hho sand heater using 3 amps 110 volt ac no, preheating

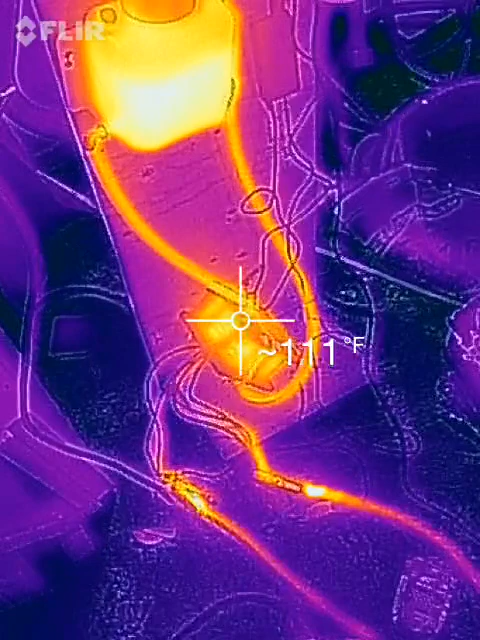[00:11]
On screen: spot 111°F
or a reservoir with sodium hydroxide as the catalyst.
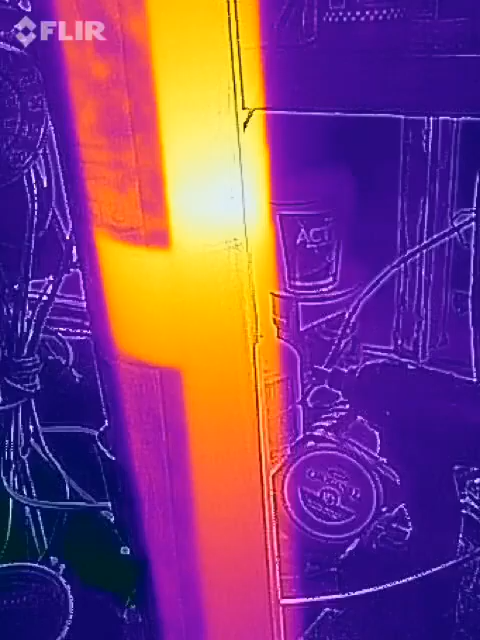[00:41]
And this is a much larger unit than I made earlier. I've seen 190 degrees somewhere in here. But it's just a ring around there where the particulate is.
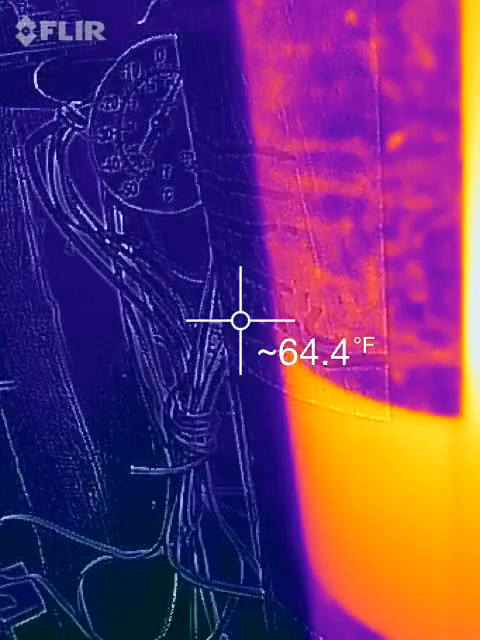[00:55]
On screen: spot 64.4°F
And so what's in the bottom is sand once again.
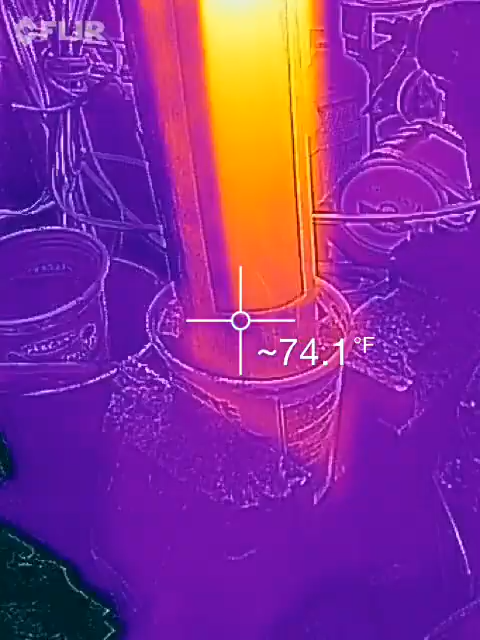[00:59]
On screen: spot 74.1°F
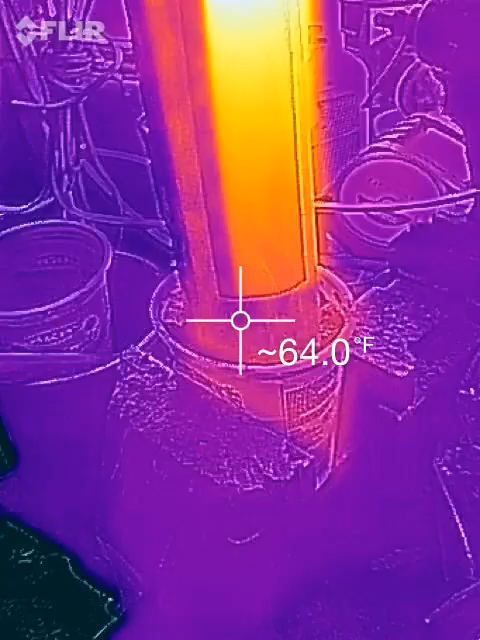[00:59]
On screen: spot 64.0°F
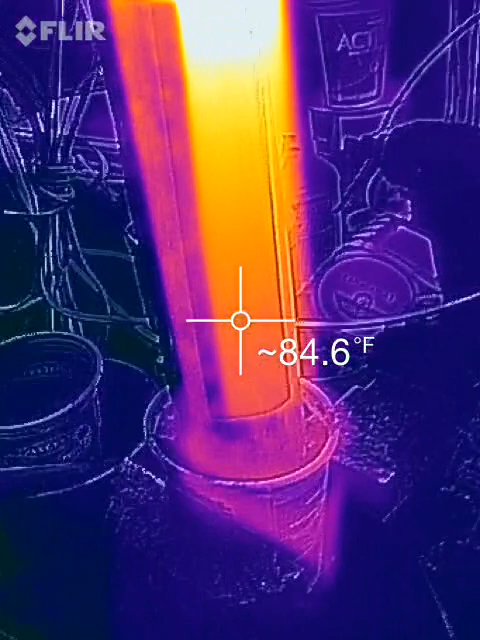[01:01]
And the tube comes up right there, goes into the bottom of the unit, comes up to about here,
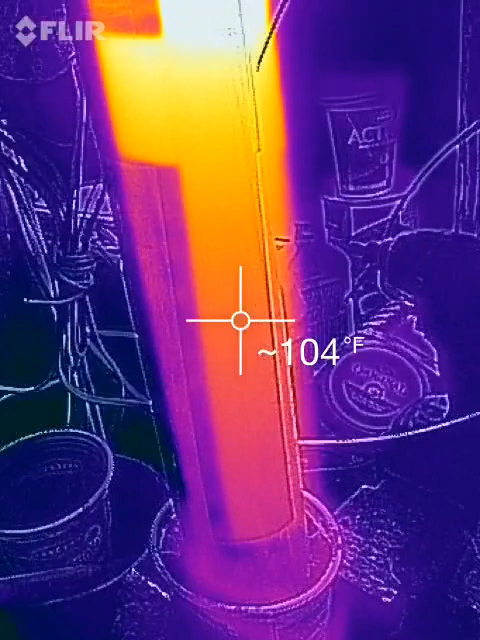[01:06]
and then it's just more sand, more sand, more sand, all the way up to here.
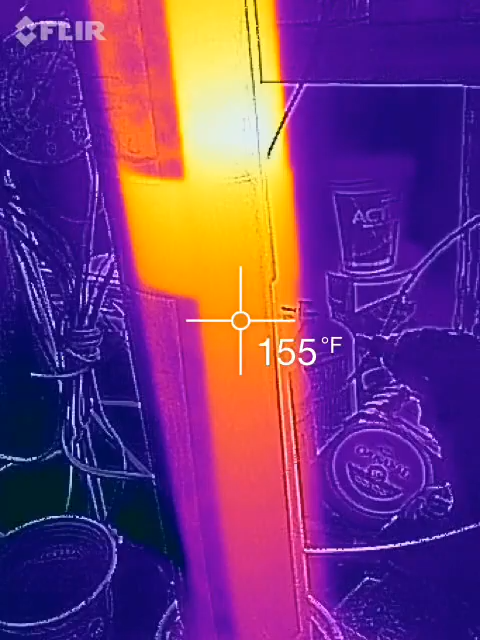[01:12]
On screen: spot 155°F
Right up to there. And then there's a ring of particulate from the catalytic converter ceramic.
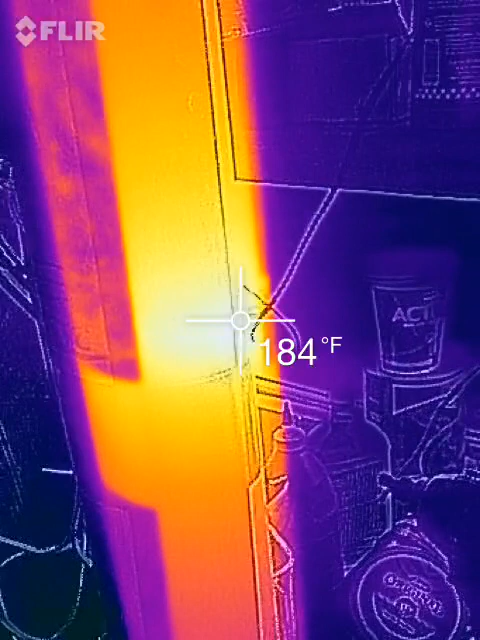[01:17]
On screen: spot 184°F
I just crumbled it up into large and small chunks and sand and mixed it with sand.
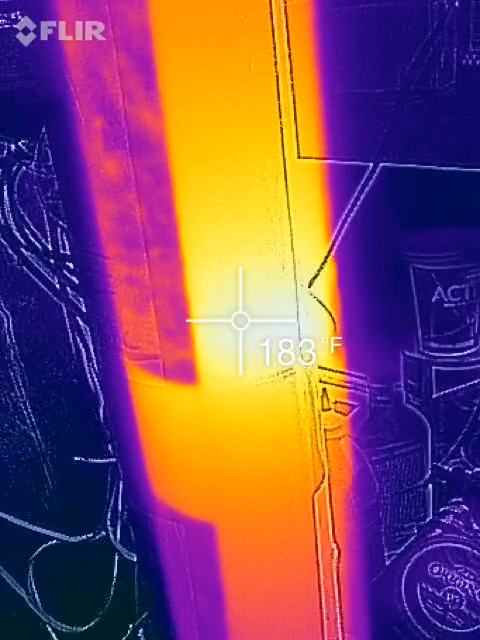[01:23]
On screen: spot 183°F
And it seems to be climbing.
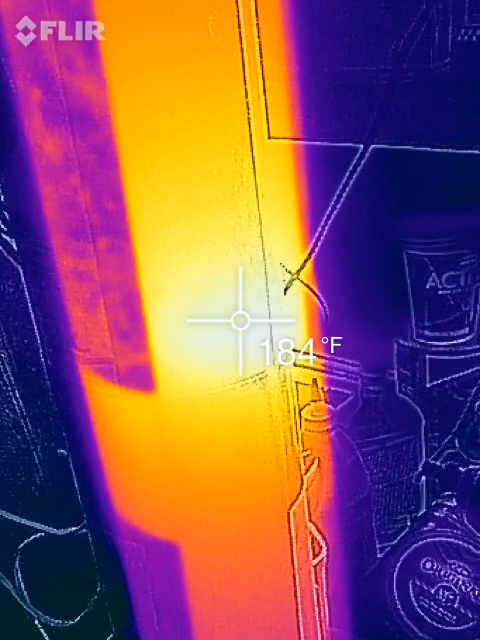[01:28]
On screen: spot 184°F
I've been running this probably for three hours now.
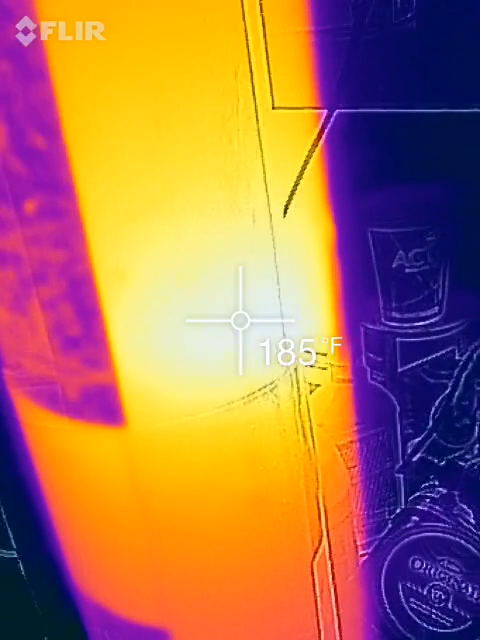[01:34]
On screen: spot 185°F
And at 25 amps, the most I'm getting out of it at this point is about 187,
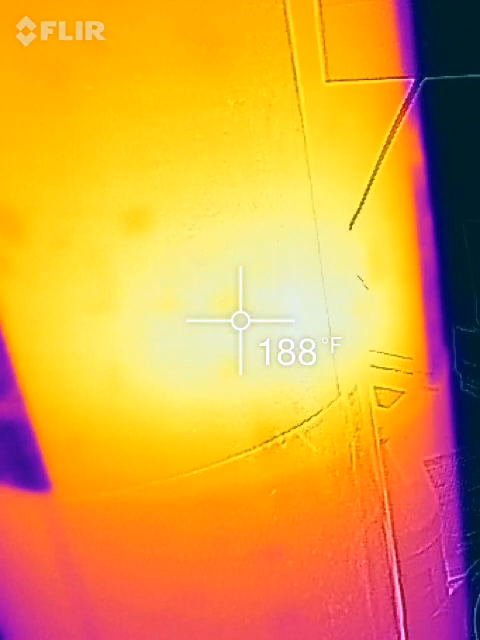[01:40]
On screen: spot 188°F
188 degrees, somewhere around there, 189. So I just saw 190 on it, but yeah, it's just percolating away.
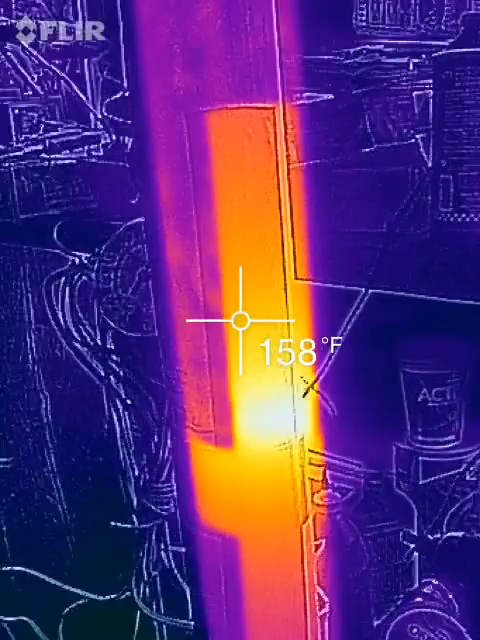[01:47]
On screen: spot 158°F
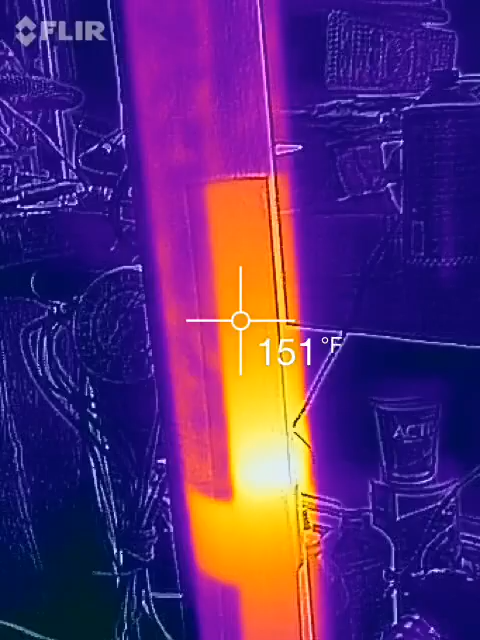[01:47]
On screen: spot 151°F
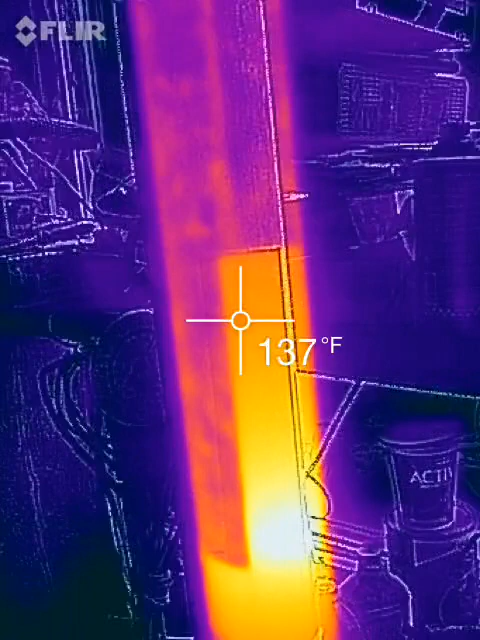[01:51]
On screen: spot 137°F
It's almost 200 degrees coming off the thing,